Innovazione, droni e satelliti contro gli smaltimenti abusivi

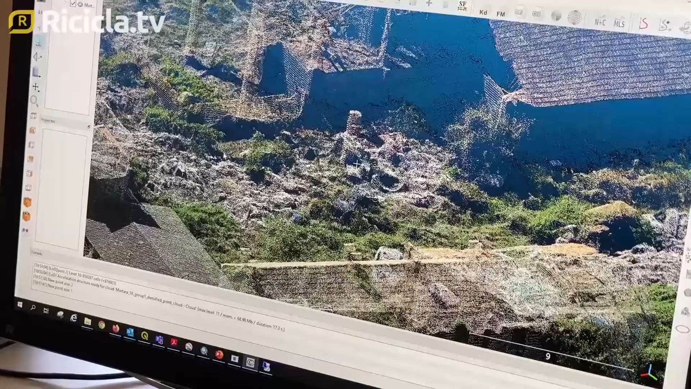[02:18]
Le immagini fotografiche ci dicono le tipologie,
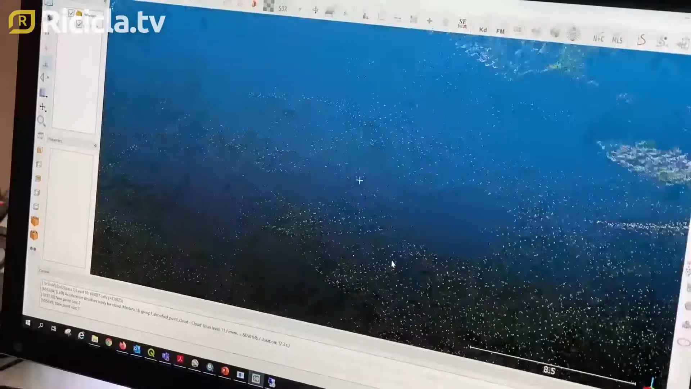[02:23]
ce le dettagliano estremamente con grande cura e la nuvola di punti o anche altri prodotti ci permettono di misurare e poter comunicare alle
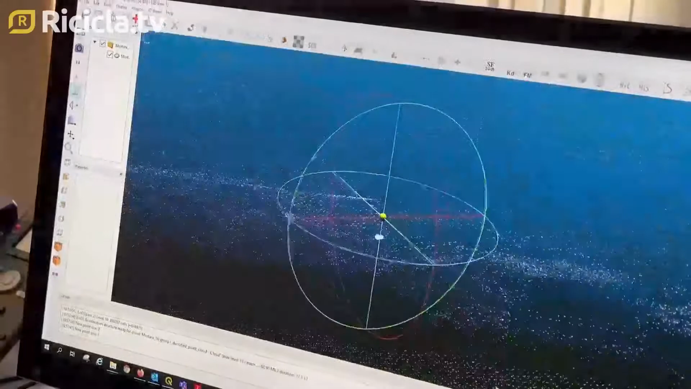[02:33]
forze dell'ordine
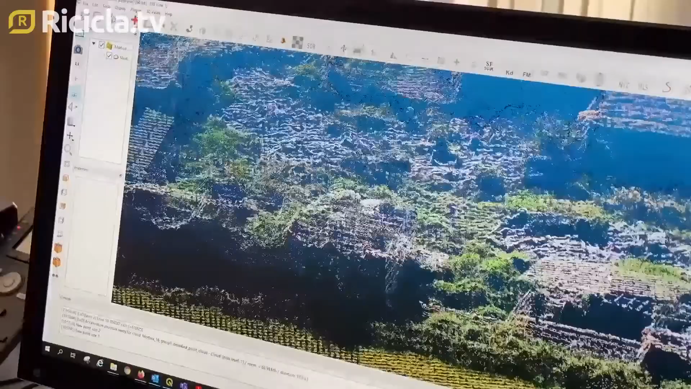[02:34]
i quantitativi di materiali che sono stati abbandonati.